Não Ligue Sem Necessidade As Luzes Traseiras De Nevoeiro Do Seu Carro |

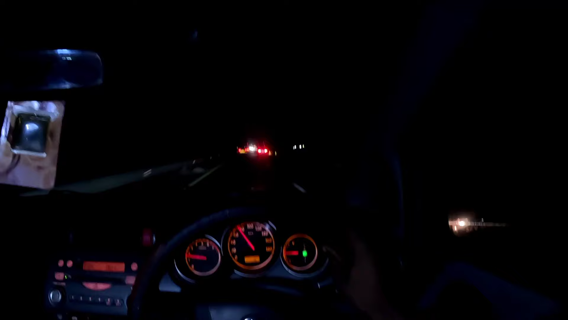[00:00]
Algumas vezes somos deparados com pessoas com um pouco de noção assim reduzida, vamos desculpar o termo, que andam com luz de nevoeiro traseiro ligados. Ok, temos aqui duas lâmpadas de nevoeiro acesas por trás deste BMW X1. Ok, temos as luzes de neblina que ficam lá à frente, geralmente no para-choque, a maior parte dos carros.
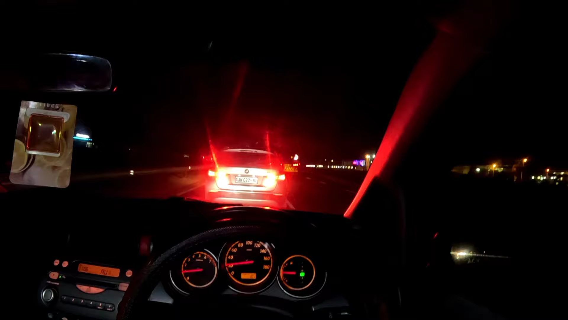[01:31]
porque as luzes de presença normais não deixam este carro visível, ok? Então aquelas luzes são luzes indicadoras de estar a existir um carro à frente de nós, ok? Como as luzes de nevoeiro dianteira, que a gente chama aqui spotlight, que ficam ligadas ali à frente do carro, então estas ficam acesas aqui atrás, para quando a gente for atrás desses carros conseguimos perceber que tem lá algum carro.
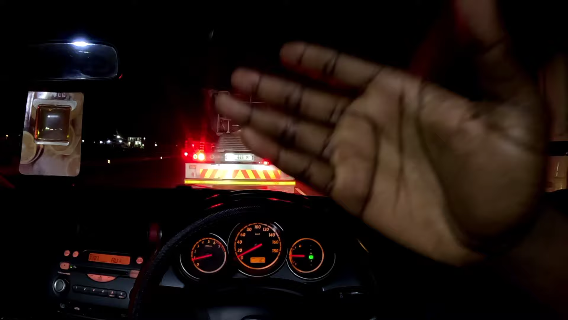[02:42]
De alguma maneira, eles não vêm com aquilo ali. Agora, os carros europeus de outros países à volta do mundo vêm com aquele acessório ali como obrigatório na legislação,
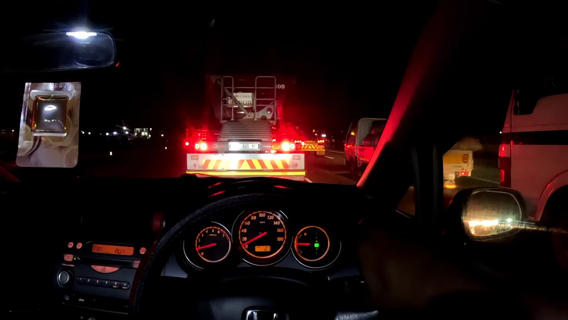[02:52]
que é desses mesmos países. Então, evite manter aquilo ali aceso. Estão a encandear as pessoas sem necessidade nenhuma.
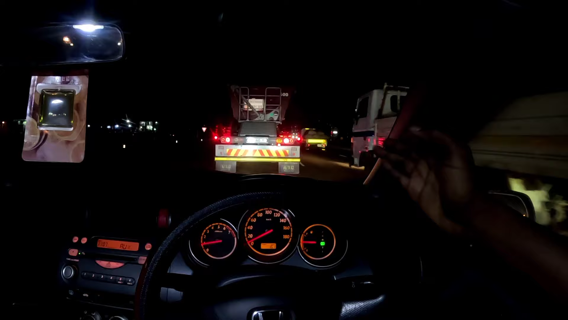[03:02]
Num país tropical como Moçambique, de noite, as luzes de presença já são suficientes, ok? Para podermos perceber que o carro está à frente de nós. É verdade que temos casos isolados de inverno assim mais intenso, alguns dias do inverno assim muito intensos, que tem algum tipo de nevoeiro, mas não é em todo o país. Geralmente em alguns pontos baixos, em algumas baixas, em algumas regiões assim bem baixas, conseguimos ter algum nevoeiro e realmente aquele acessório faz falta.